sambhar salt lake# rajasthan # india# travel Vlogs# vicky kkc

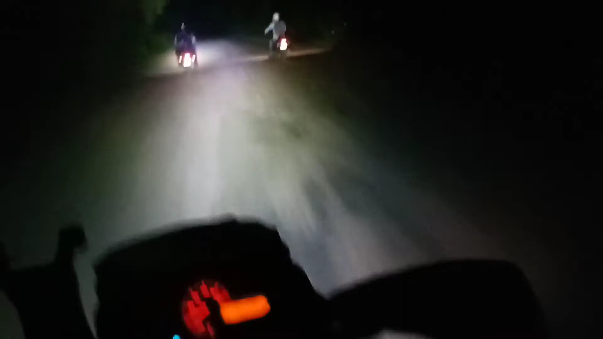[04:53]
ये ऑफ रोड इन ऑफ भी नहीं है,
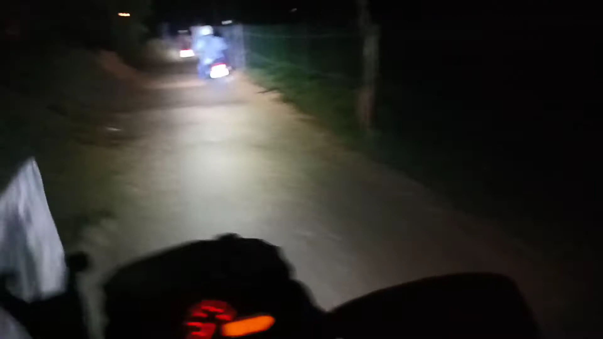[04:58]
ये तो मिट्टी के ऊपर चला रहे हैं, लग गया हाईवे से पिछला छोटा था।
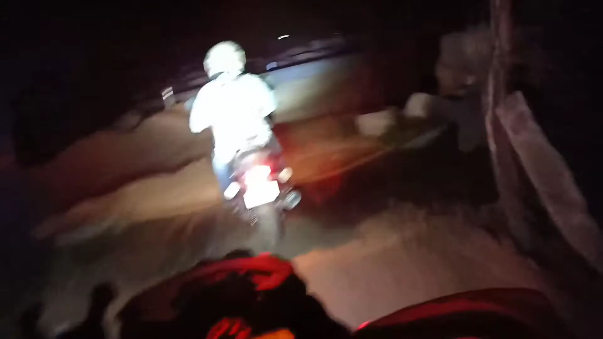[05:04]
ए सांभर ले हम पहुंच गए हैं और बहुत लेट हो गए,
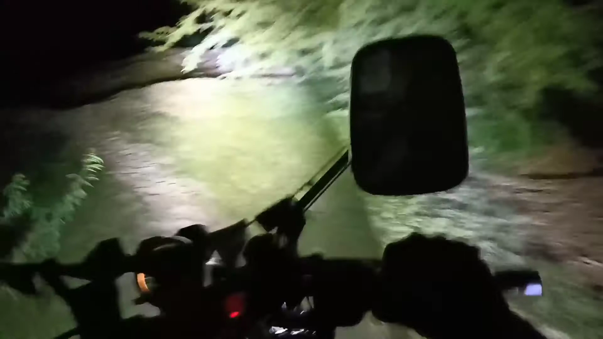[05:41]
गाड़ी निकल रही है दो जने का दूर तक जाकर गाड़ी की रोशनी दिख रहा है।